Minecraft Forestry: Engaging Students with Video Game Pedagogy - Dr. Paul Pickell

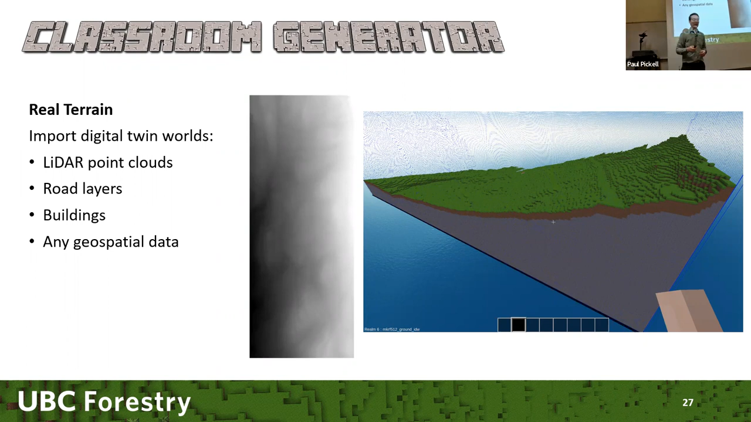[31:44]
You can add all kinds of different data to those. Roads, buildings, anything that you can map, you can basically use in this digital twin creator. And you know, the process is basically just what I showed you earlier with in the Malcolm Map Research Forest.